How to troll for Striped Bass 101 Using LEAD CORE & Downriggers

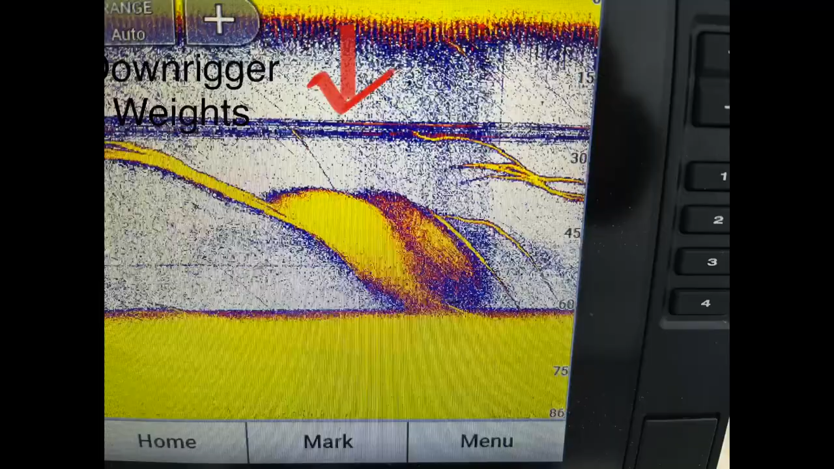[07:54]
visibly see the depth of your downrigger on your electronics.
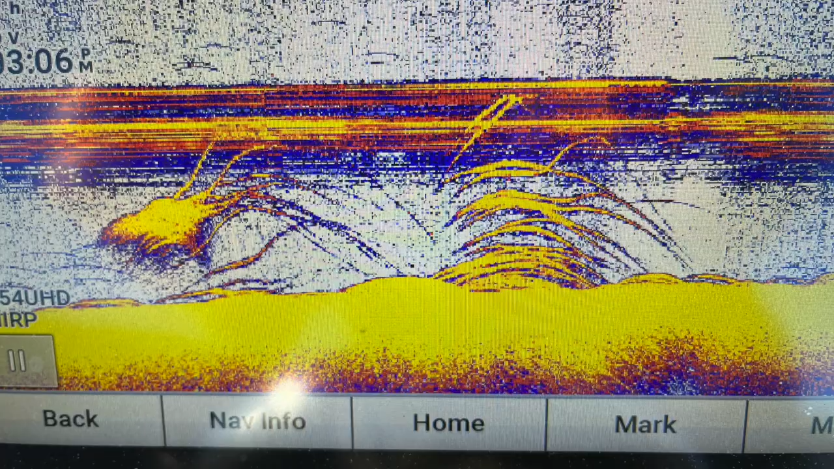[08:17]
the depth of the fish that you're targeting. So I'll show you some images here. You can see in these images kind of where the two downriggers are running
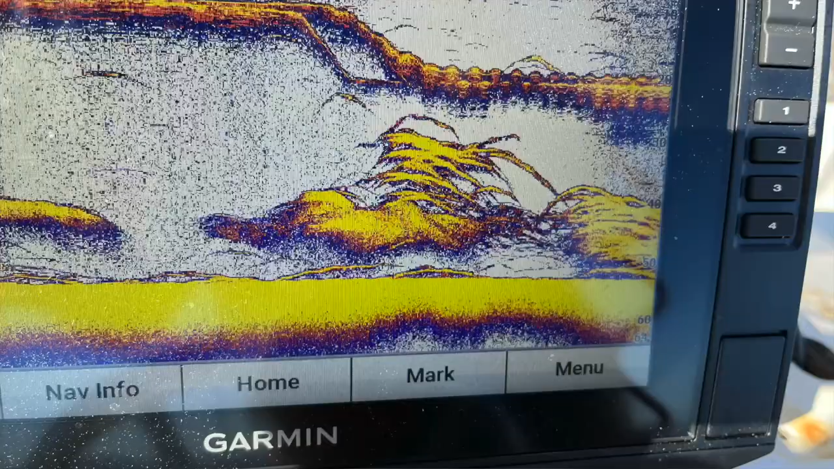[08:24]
and you can see the spaghetti-like stripers or white bass that are
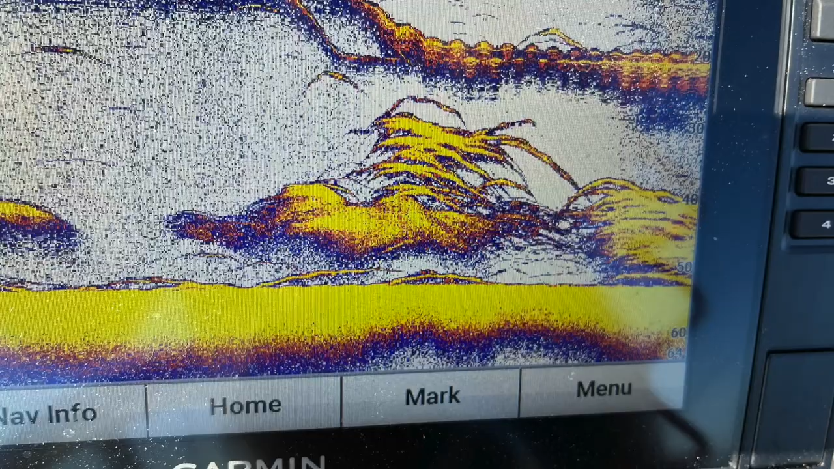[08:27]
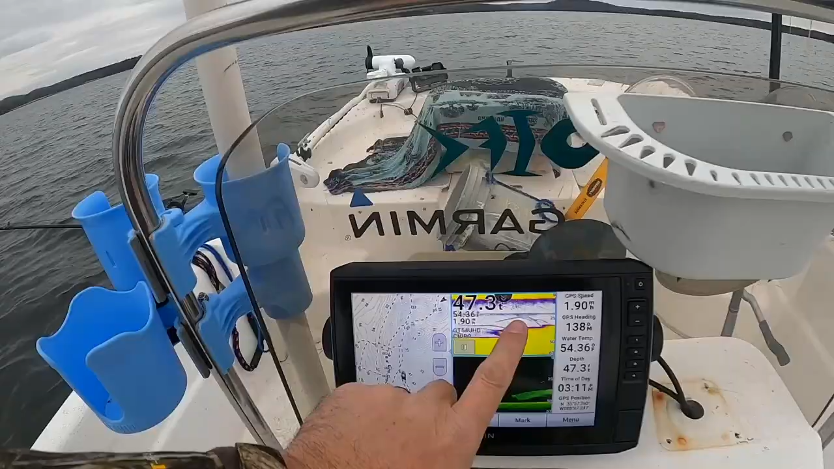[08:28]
On screen: depth 47.3 ft
sort of at that same depth.
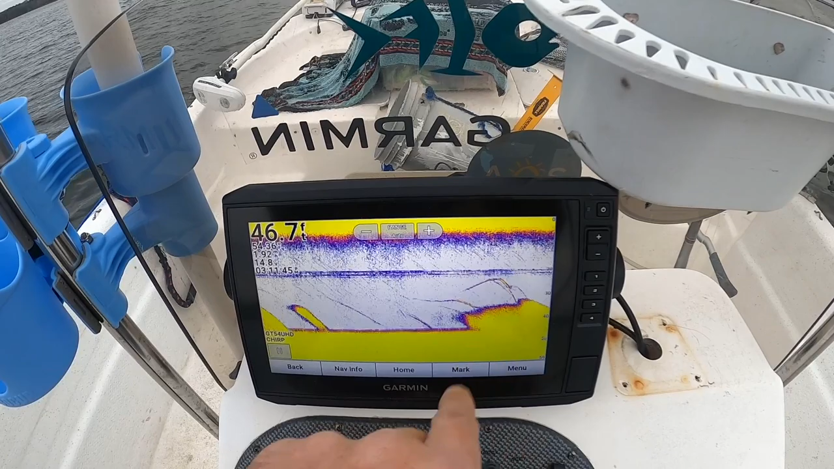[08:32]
On screen: depth 46.7 ft
So you can adjust your depth. If you see that these fish are running a little deeper, you can see your downriggers. You know, you know, hey, I'm five feet above them. I can run down and just drop them down to where they're at.
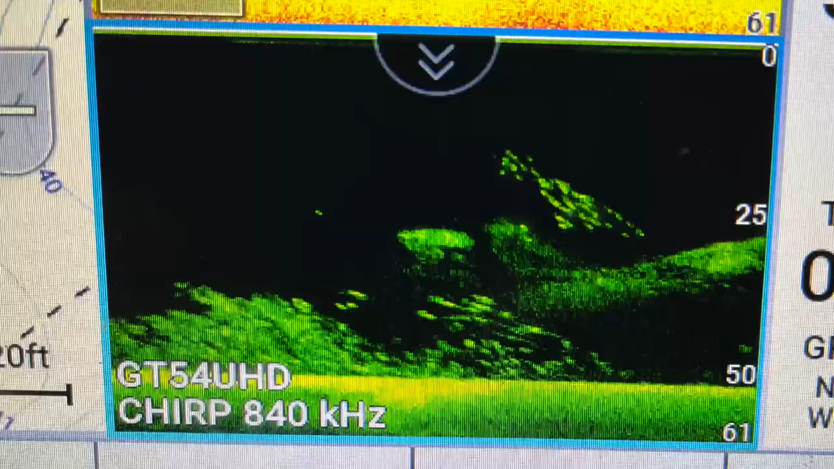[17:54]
Here's what they look like on the graph. There's the white bass on the screen.